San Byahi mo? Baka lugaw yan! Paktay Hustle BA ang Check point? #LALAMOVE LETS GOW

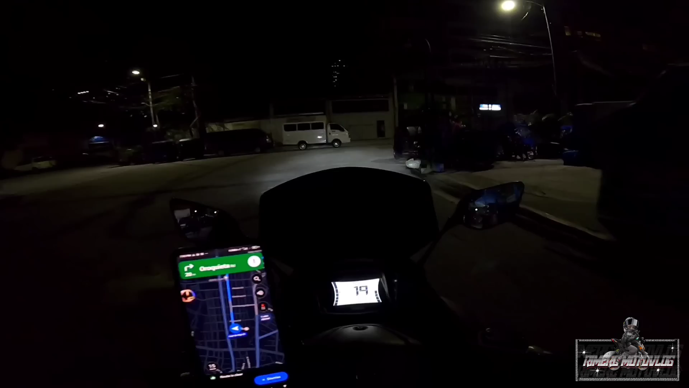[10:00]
Alas 7:15 na po ng gabi and di-deliver naman tayo ng gamot ngayon.
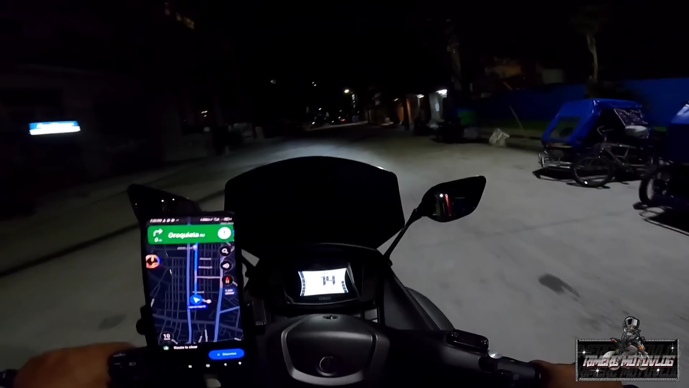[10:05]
Galing tayo ng ospital. Kompleto naman tayo ng papel kaya yan.
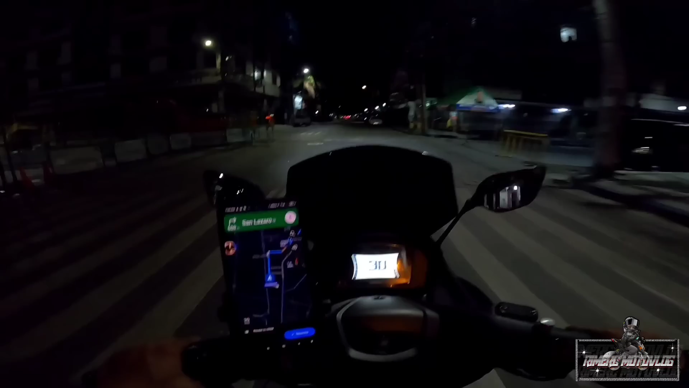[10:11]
At yung mga di-deliver naman natin essential naman, mga gamot. Puro sa susunod, kailangan ko ng bumili ng adapter, charger, yung parang sa sasakyan. Nahihirapan ako eh, hindi nakakayanin ng power bank. Lalo na, dalawa nakacharge, oh, isang phone at saka isang yung para sa battery ng camera. Happy ko po kayo pagdating natin doon para makatipid tayo ng battery. Alright, let's go.
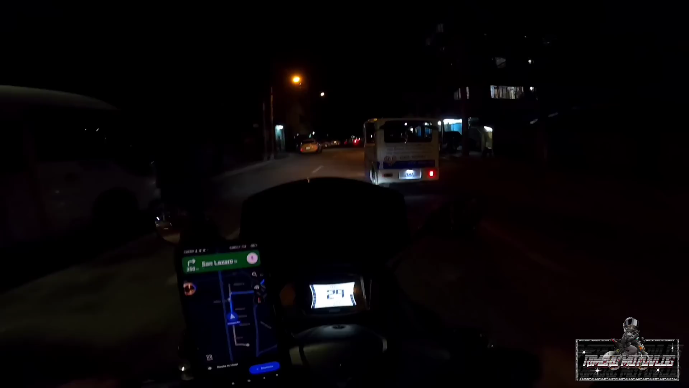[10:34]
Talo. Ayun lang. Imbis na pa diretso tayo, nakasarado.
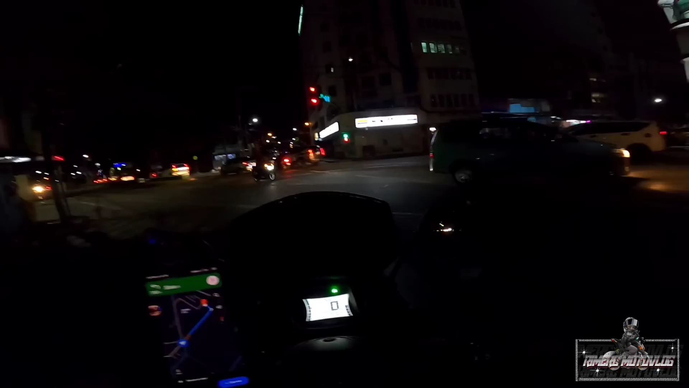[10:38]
So maghahanap tayo ng ibang route ngayon.
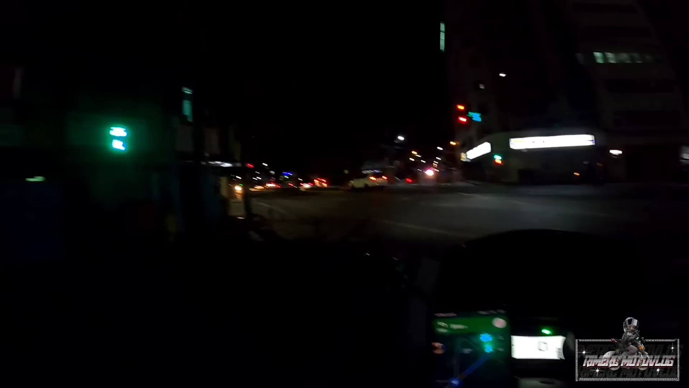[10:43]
Grabe. Anong lugar na ba to? Maria Clara Street. Ay, mahirap dito sa Manila, ang daming nakasara. Okay, so lahat ng kanto nakasara.
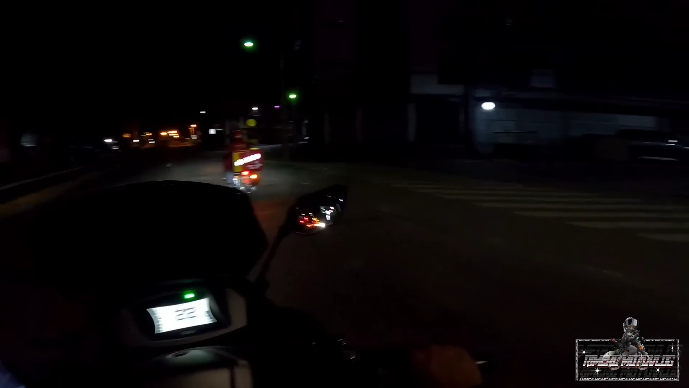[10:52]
Okay, dito, try natin dito. Ayan, sakto-sakto, padiretso pa dun sa location natin. Ayan, diretso lang. Salamat kay Kuya Rider ng Jolly. A few inches later. You've arrived.
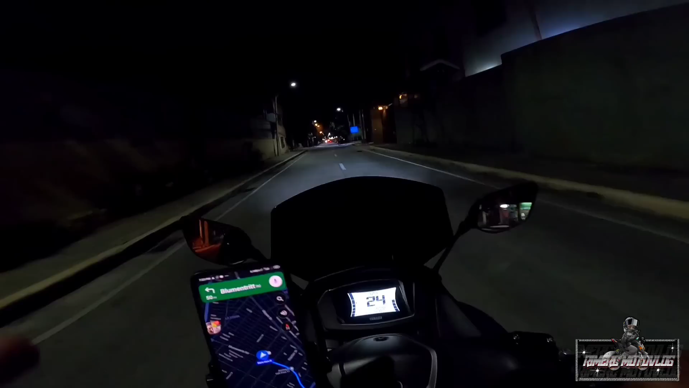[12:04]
At least may biyahe tayo, pang-apat natin. Eventually.
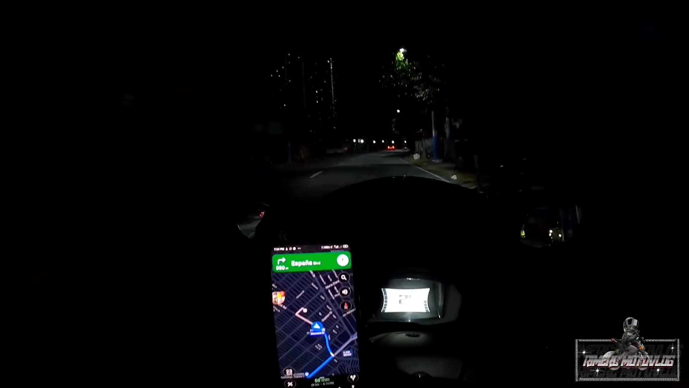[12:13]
Oh, hell no! Oh, wala! Nangyari! Nawala na ilaw!
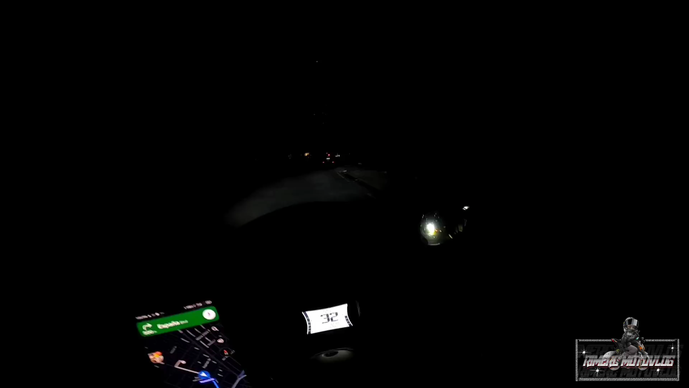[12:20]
Delikado to, pagkaganyo to, eh, pagka may mga lubak pa dito, kung mahina yung ilaw ng motorsiklo, wala na. Aksidente na siya.